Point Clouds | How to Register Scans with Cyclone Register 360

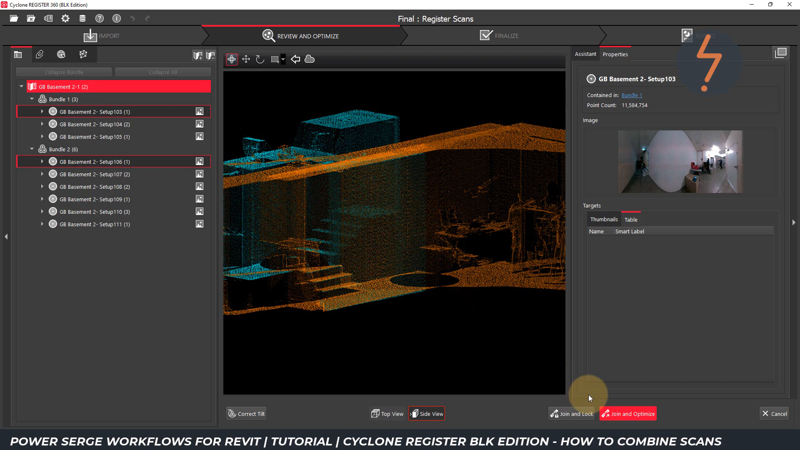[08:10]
All setups have now been linked into one single bundle.
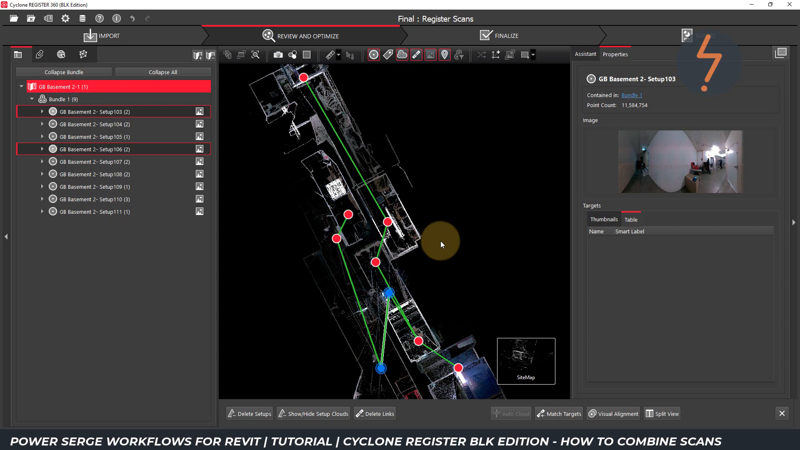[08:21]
And so now, I can optimise the bundle.
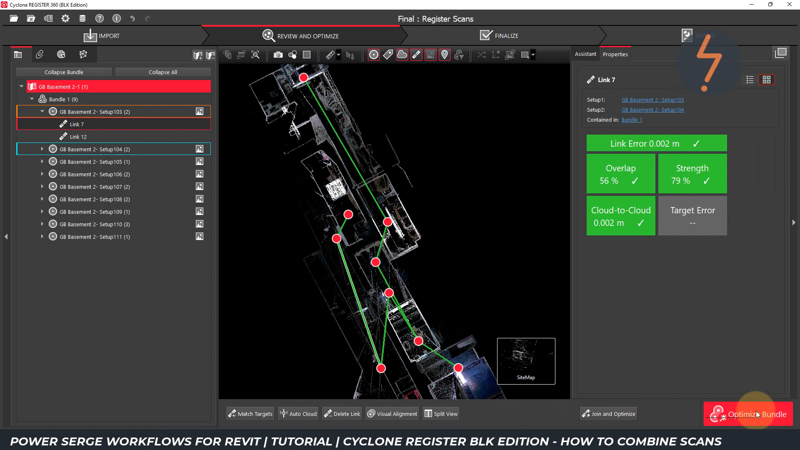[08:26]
Where I can verify the quality of each link.
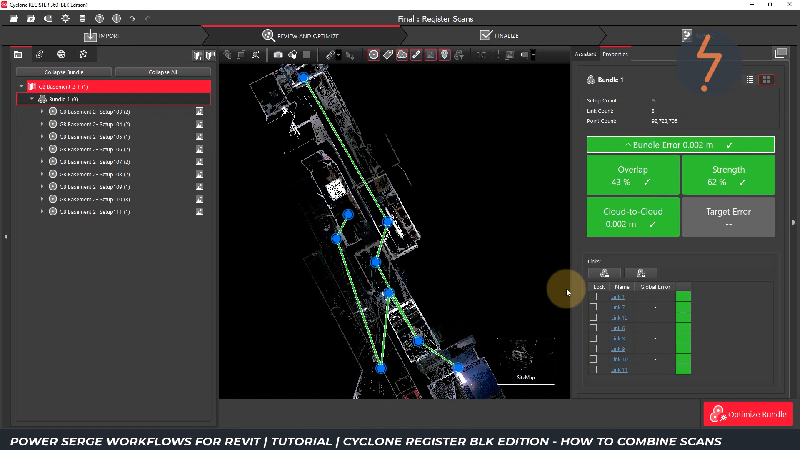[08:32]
If all is good, I can then move up to the finalise tab